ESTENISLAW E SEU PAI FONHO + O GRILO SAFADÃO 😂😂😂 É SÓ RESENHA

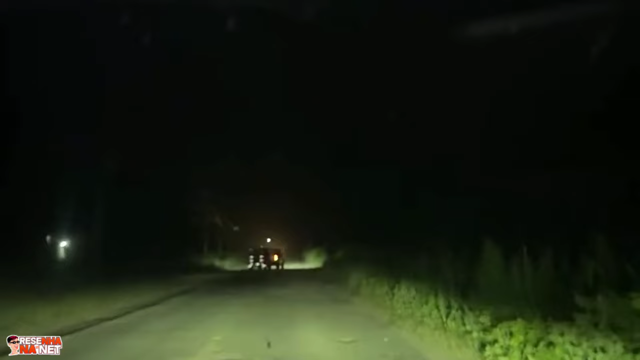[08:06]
Ai, beleza, viu, véi? É buraco demais que não anda mais, ô!